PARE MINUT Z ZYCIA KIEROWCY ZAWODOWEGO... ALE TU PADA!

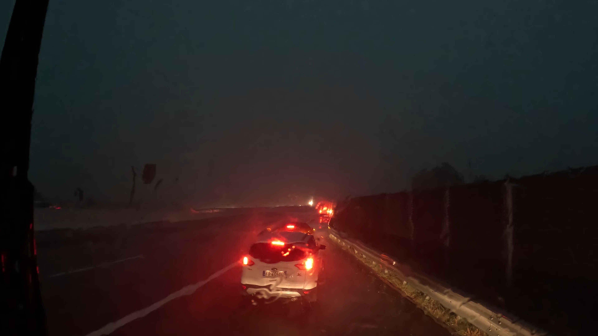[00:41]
Zobaczcie zobaczcie wszystko zza łupki stają nie da się jechać troszeczkę grzmi sprzeciwka jeszcze lecą ale jak widzicie już wszystko staje na autostradzie